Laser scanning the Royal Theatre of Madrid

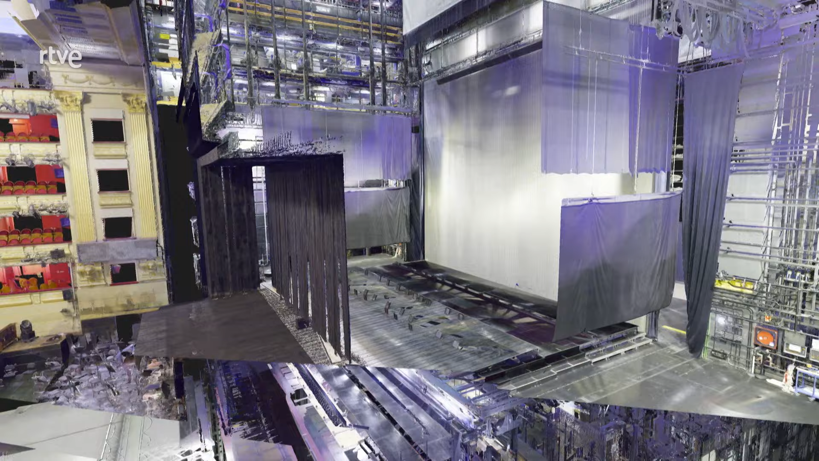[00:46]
una tecnología que permite disponer simultáneamente de tres grandes escenografías.
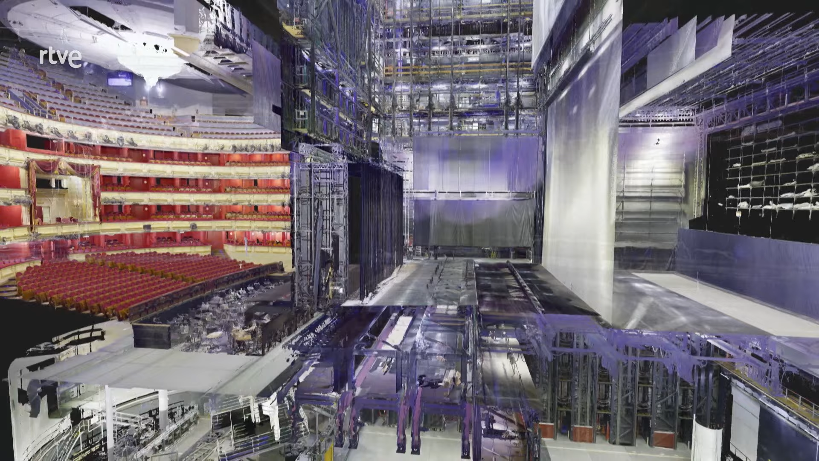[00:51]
Este coloso vertical alcanza los 22 pisos, ocho plantas debajo del escenario y 14 por encima, suficientes para que en su caja escénica pudiera caber el histórico edificio de Telefónica de la Gran Vía Madrileña, el cual, con una altura total de casi 75 metros, es uno de los primeros rascacielos de Europa. Tres grandes grupos de plataformas ocupan todo el espacio escénico. Las rosas y las azules se mueven en vertical,
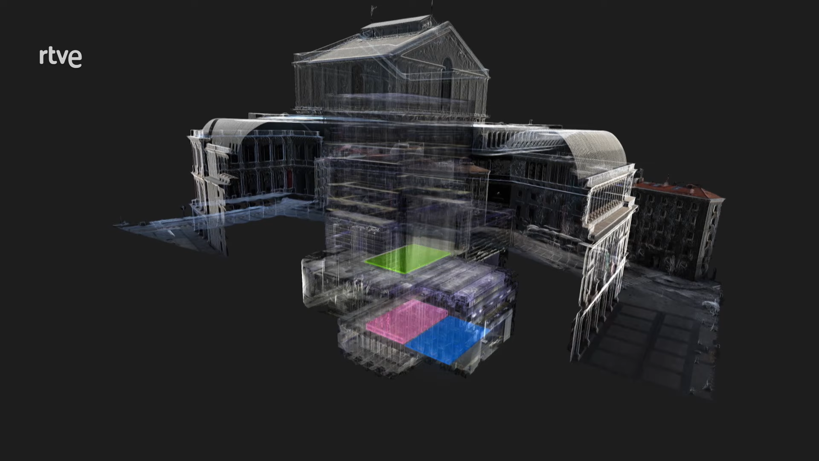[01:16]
elevándose 4 metros hacia arriba y 16 hacia abajo respecto del escenario.
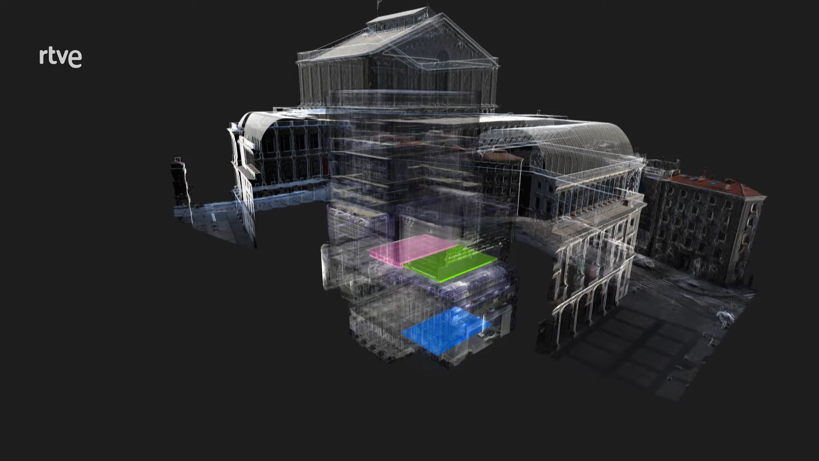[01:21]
Las verdes se mueven en horizontal y cubren los enormes vacíos que dejan las otras plataformas cuando bajan al foso.
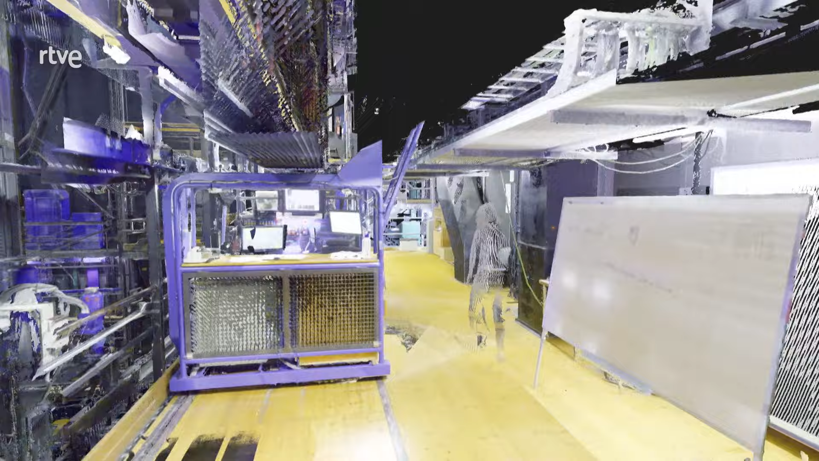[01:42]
Con estas palangas que ves aquí, puedes moverlas.